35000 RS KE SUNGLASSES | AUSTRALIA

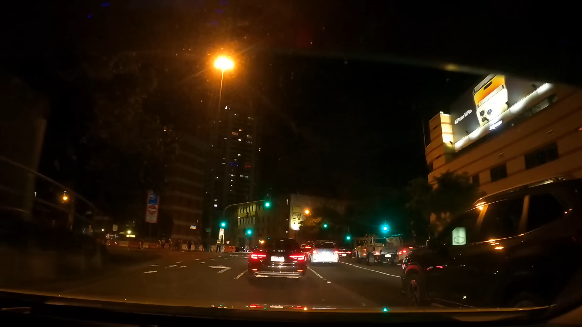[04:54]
वो देखो वो पुलिस वाले भैया खड़े, तो हर एक लाइट पे एक एक दो दो पुलिस वाले खड़े किए हैं,
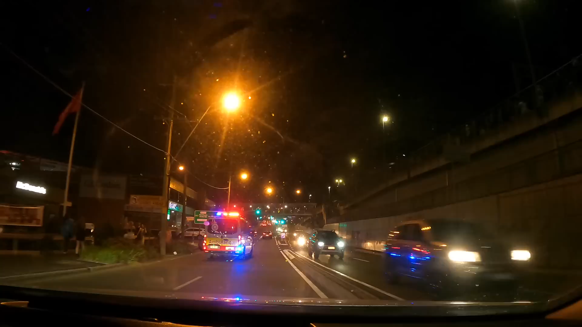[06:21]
आज ना हर जगह आप देखोगे पुलिस खड़ी हुई है,